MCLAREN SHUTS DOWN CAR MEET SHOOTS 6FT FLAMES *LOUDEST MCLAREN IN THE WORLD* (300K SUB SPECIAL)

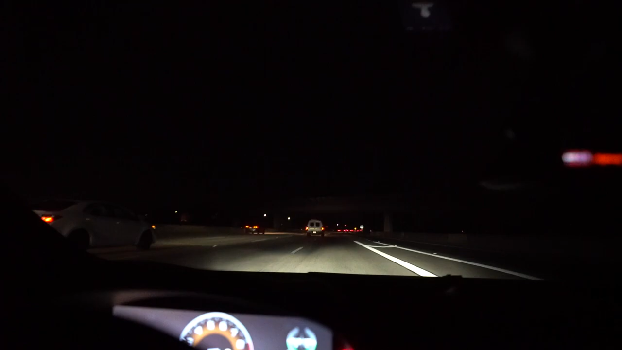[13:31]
He just like flew in front of me and did that, so he better obey the speed limit himself.
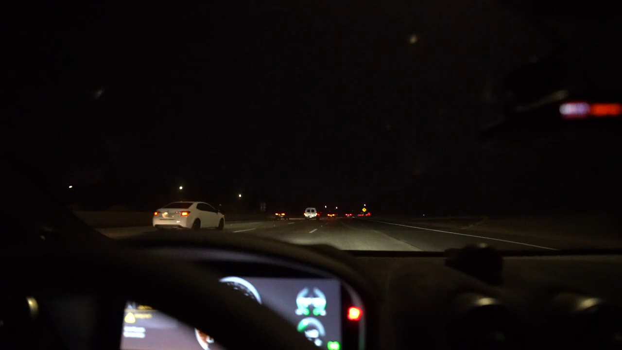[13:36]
He's not above the law. He's speeding up. Yeah, you were doing like 85. Yeah, he'll be all right.